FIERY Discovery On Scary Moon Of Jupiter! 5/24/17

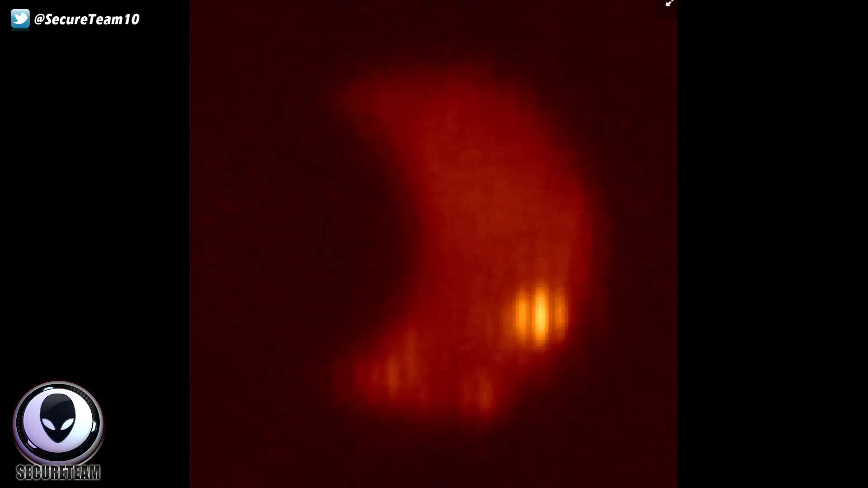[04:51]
researchers used a giant telescope and the movement of Jupiter's moons to get the most detailed look ever at this lava lake, taking its temperature from millions of miles away.